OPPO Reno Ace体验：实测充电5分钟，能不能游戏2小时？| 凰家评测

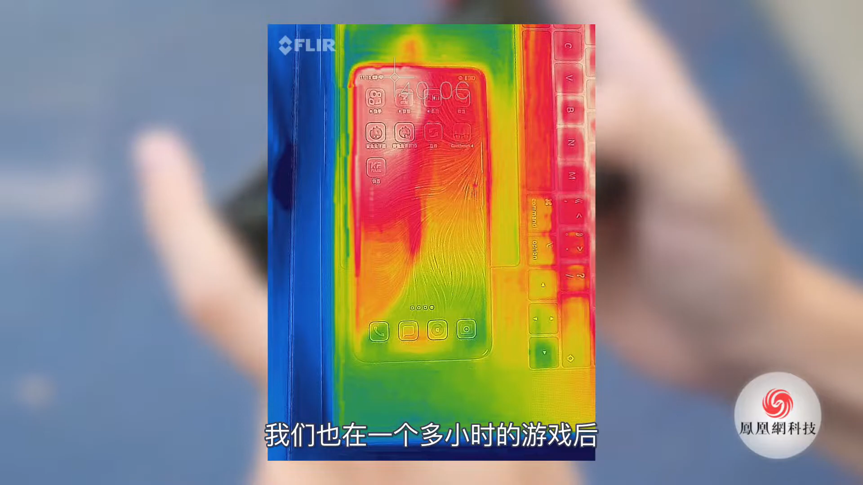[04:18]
测了一下该机的温度正面最高温度是40度背面最高温度是39.
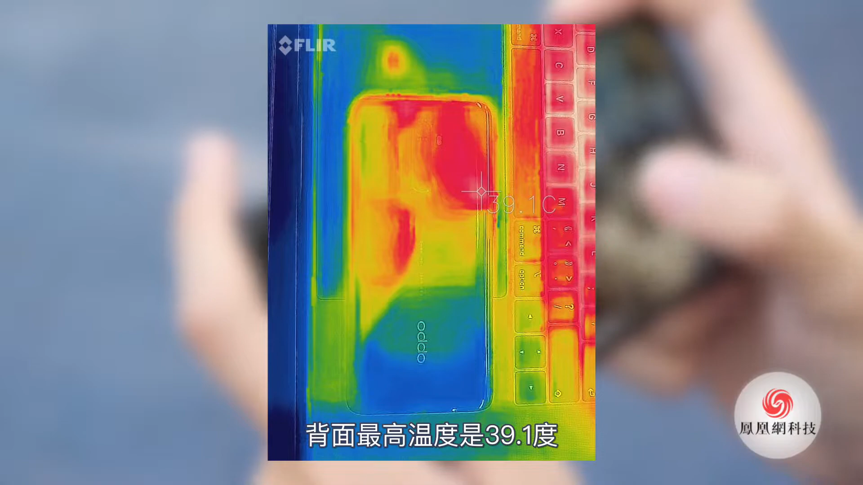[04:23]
1度握起来不会感觉很烫手温度控制的还相当不错的